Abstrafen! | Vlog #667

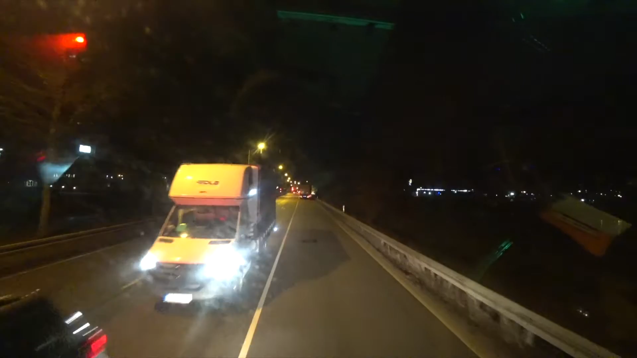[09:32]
So, ne, dann lasst uns mal flux das hier noch in Angriff nehmen. Abladen, laden. Dann muss ich noch mal fix in die Spedition hier. Die haben mir vorhin eine Nachricht geschickt, da ist irgendwo was hinterlegt. Das muss ich abholen für Elsnitz. Das muss ich am Montag reinreichen. So schnell bei Gelb noch drüber. Ach, das war schon dunkelgelb, aber das macht nichts. Gelb ist gelb, egal was für ein Gelb.